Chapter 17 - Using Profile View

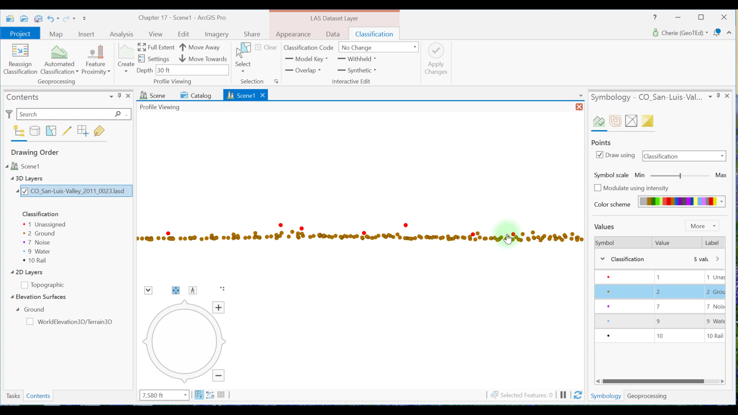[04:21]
Or are they just very low vegetation? You may need to consult Google Earth and some other resources. Familiarity with the area of interest is essential.
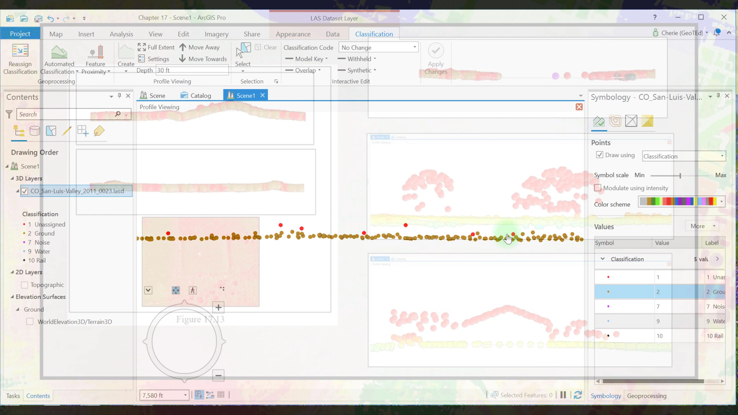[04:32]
So for the rest of the chapter, continue practicing using profile view. Change the depth setting, change the length of the profile, move around the scene, try to identify the things that you see.
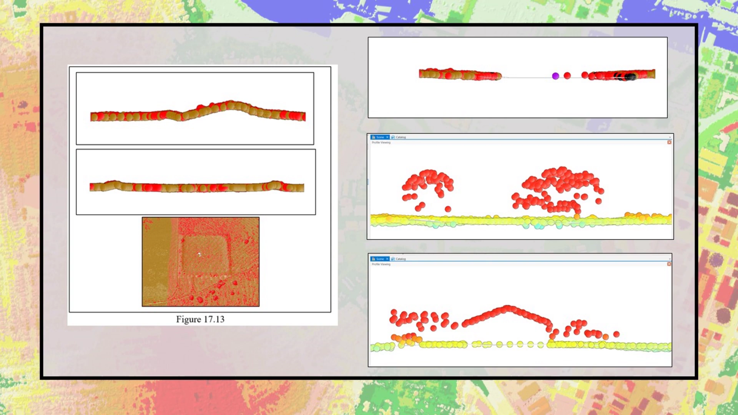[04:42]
There are several examples to work through in the text that will help you practice recognizing features in the point cloud like trees and roof lines, water bodies, and buildings.